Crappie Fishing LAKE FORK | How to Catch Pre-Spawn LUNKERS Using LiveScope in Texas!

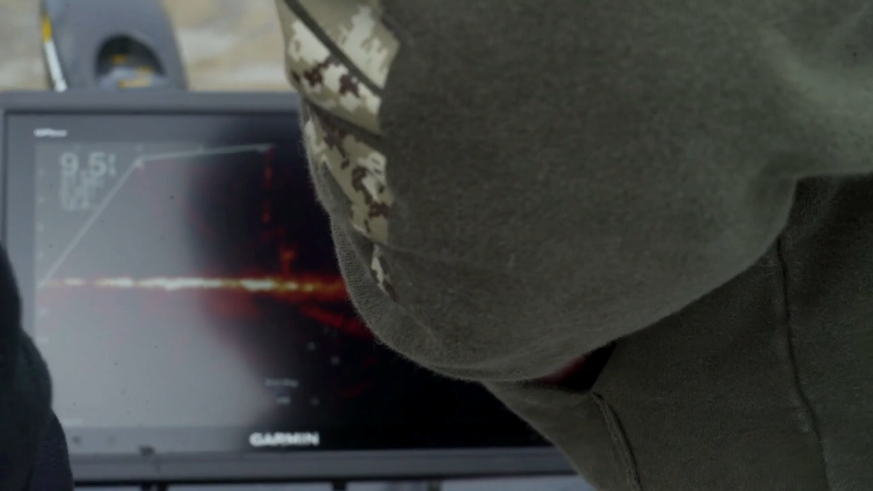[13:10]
Right above him, come up some. He turned on him.